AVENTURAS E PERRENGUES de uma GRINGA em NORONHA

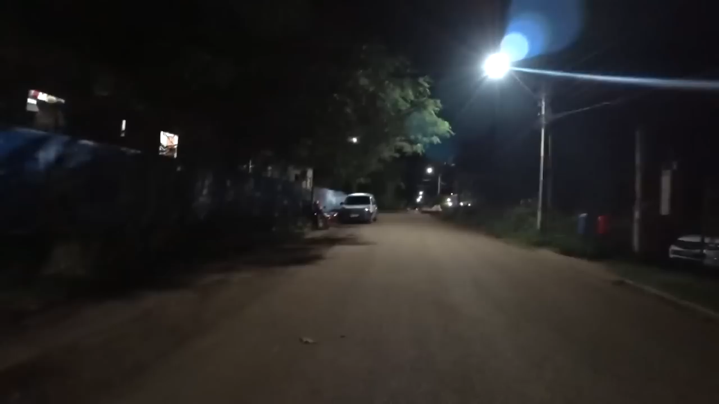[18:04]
Mais uma rua bem vazia, escura. E olha, eletrobicicleta, moto, mais um.